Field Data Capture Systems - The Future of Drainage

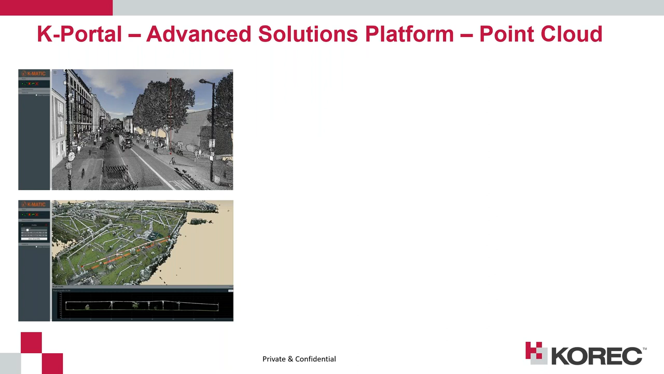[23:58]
And then we'll just touch on this, we'll see a little bit of this as well, but the portal also works for the advanced solutions as well. So, this is where we do green clouds. These two are based on vehicle-based systems. We'll touch on this a little bit.
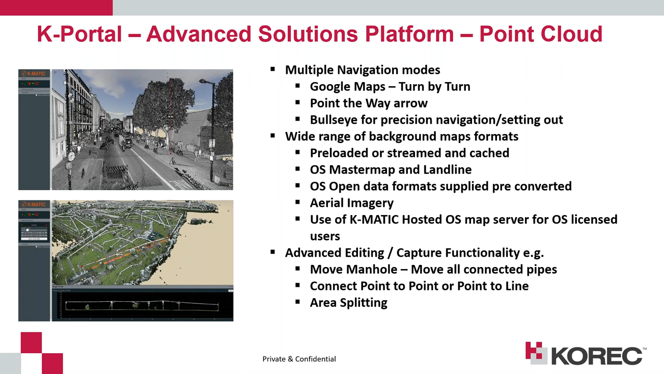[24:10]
And we do imagery-based ones as well, where you can stick. We've had quite a lot of interest in people doing, it's not quite drainage, but it's doing the sort of fiber optic network surveys of using this as a potential solution. So, this is where you use the Trimble MX7 vehicle mounted system. It's pure imagery, this one. It's not a laser system. You drive the vehicle down the road. It captures thousands and thousands of photos. And then you can work your way through the photos.
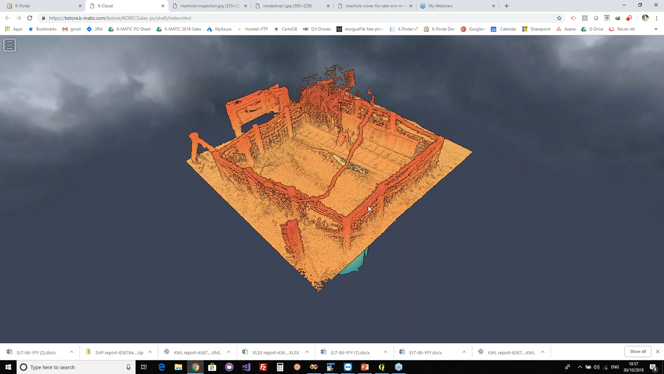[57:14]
you can get really really big point clouds in on this and uh and
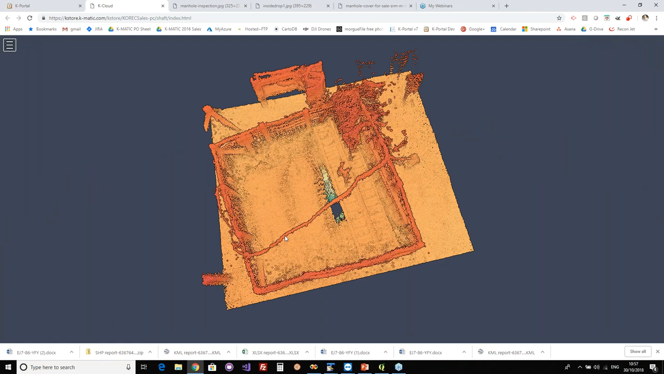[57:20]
anybody can anybody can use these point clouds but this is a little bit of a uh fiddly operation but but things like i can i can do
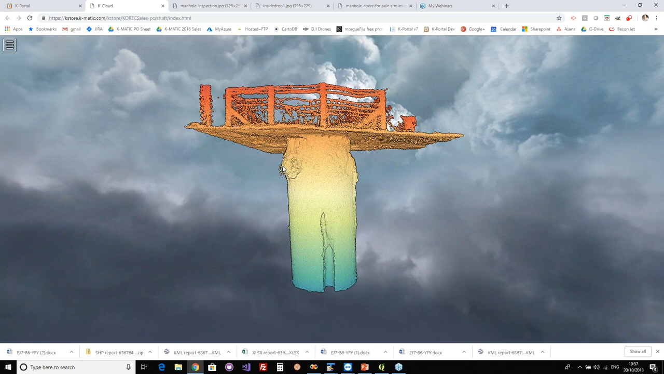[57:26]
height measurements so the height from the surface to
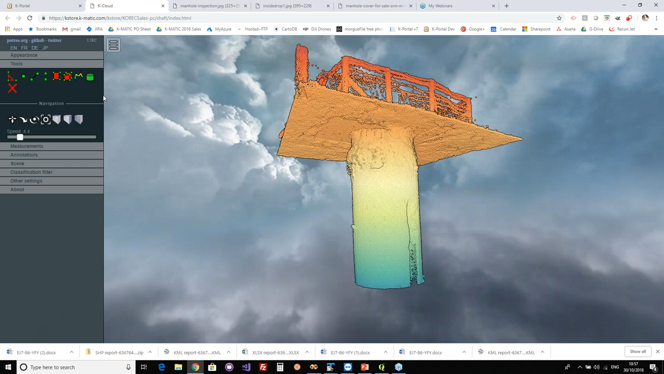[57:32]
that bottom point okay so that's a 5.3 meter there's your your depth of your chamber straight away now this is really this is a very nice one though you see the problem with this one is i can't see i can't see into it because of the air
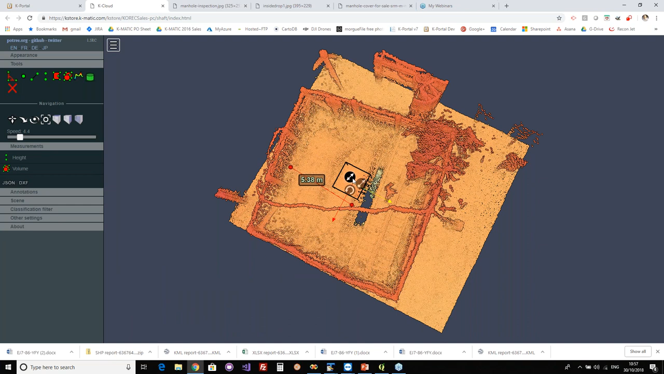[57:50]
because of the surface but what i can do on this is